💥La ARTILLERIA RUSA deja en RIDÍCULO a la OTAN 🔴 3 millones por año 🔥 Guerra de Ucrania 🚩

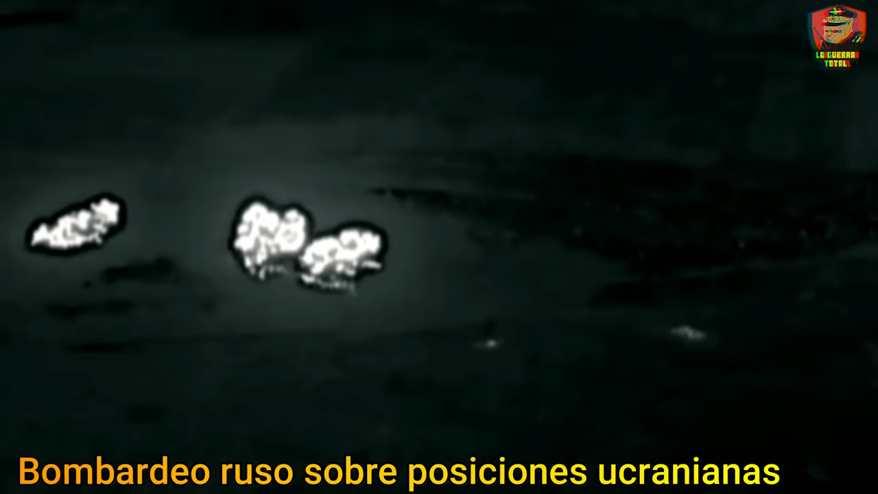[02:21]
puesto que algunas unidades de artillería no disponían de suficientes municiones
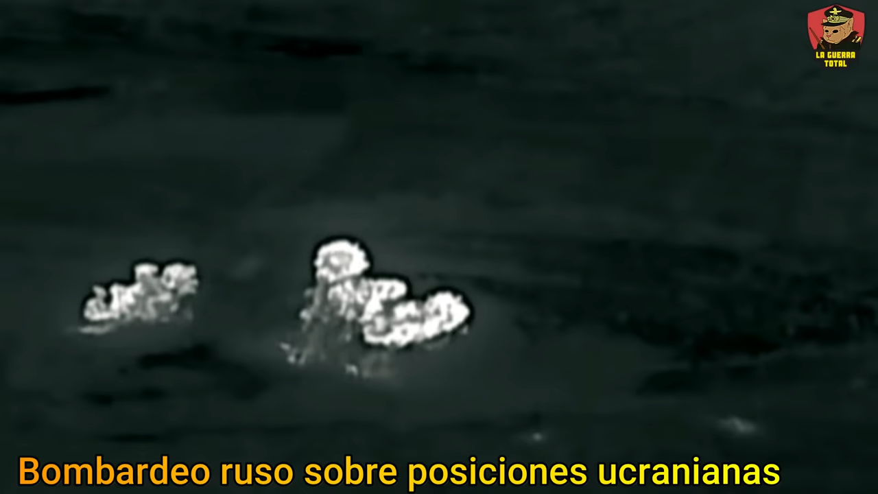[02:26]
como para mantener un ataque continuo y otras simplemente no tenían rondas que disparar.
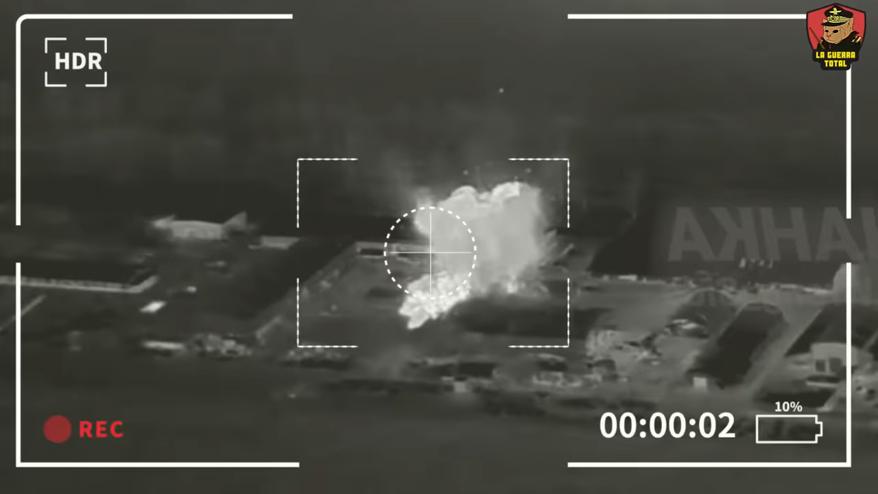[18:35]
hemos visto varios vehículos que caen víctimas de sistemas como los ATGM y misiles Krasnopol,